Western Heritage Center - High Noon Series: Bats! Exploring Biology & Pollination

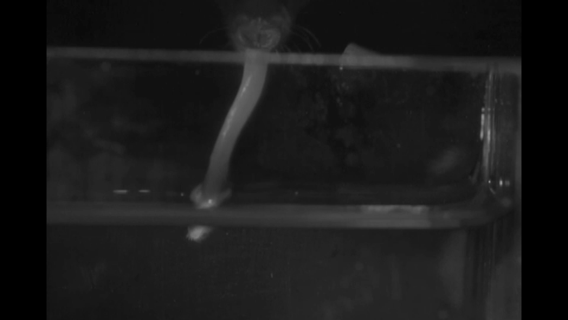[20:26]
Yep, there it goes. And this, yeah, this one you can see better when it goes into the nectar,